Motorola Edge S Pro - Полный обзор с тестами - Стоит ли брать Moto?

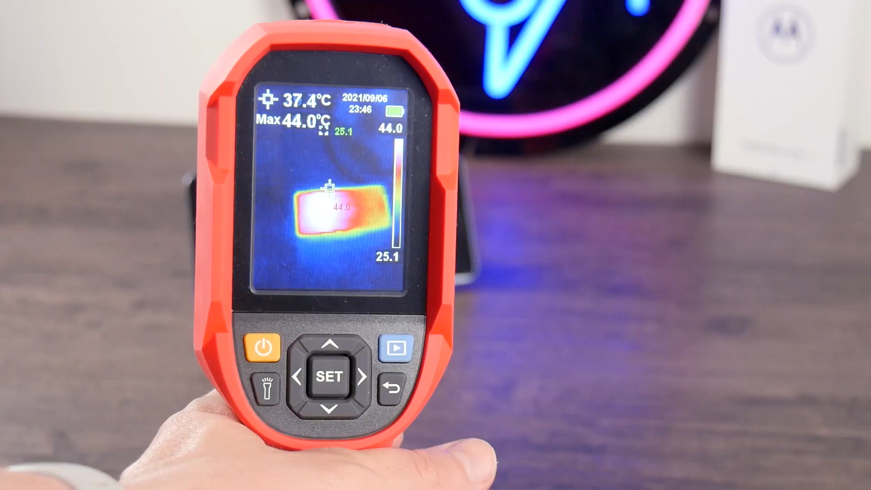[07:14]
On screen: spot 37.4°C, max 44.0°C
Температура с фронтальной части достигала 45 градусов, при этом нагрелась сильно верхняя половина экрана.
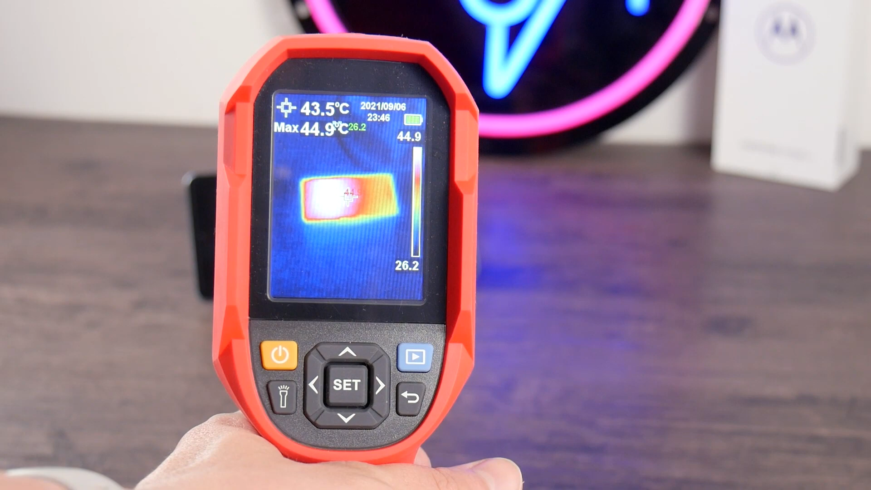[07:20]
On screen: spot 43.5°C
С тыльной стороны была нагрета область с платой. Температура также составляла максимум 45 градусов.